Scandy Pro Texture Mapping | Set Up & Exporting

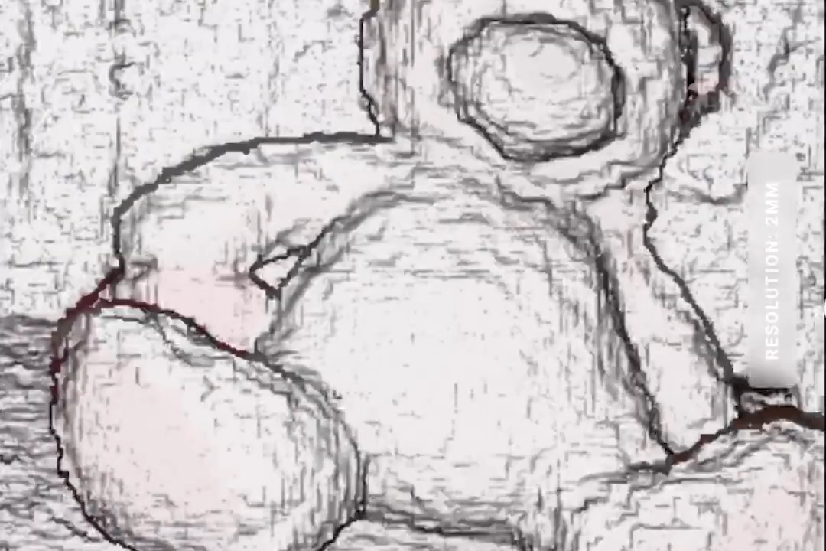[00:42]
here's a quick example of the texture mapping scan process i'm scanning a stuffed bear and you see